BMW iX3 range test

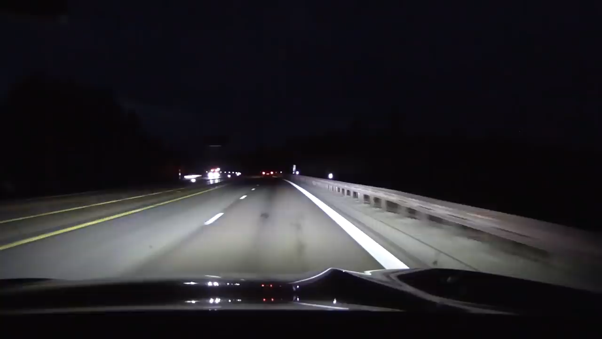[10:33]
It's just some kind of moving stuff going on. I have a car in front, so it blacks out that one, and then oncoming cars. I don't feel like it's doing too much. Okay, let's see. After the truck passes, what happens then? It should light up the left side. It's not. There. Oh, there. Oh, wow, that was super slow. And then it...